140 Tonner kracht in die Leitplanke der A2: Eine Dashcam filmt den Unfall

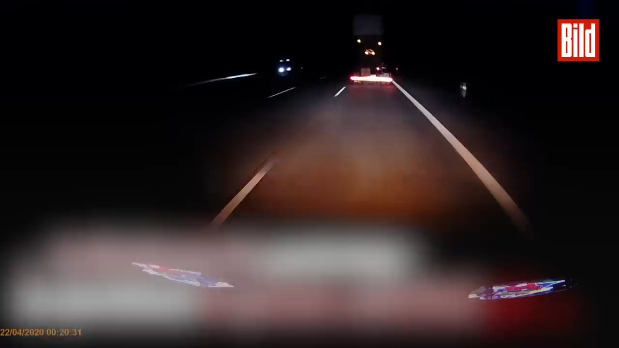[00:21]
Also wir sind ganz normal mit 75 kmh, auf meinen Tag auf 75, also der Lkw-Fahrer ist ja noch ein bisschen langsamer gewesen, auf der ganz rechten Spur gefahren.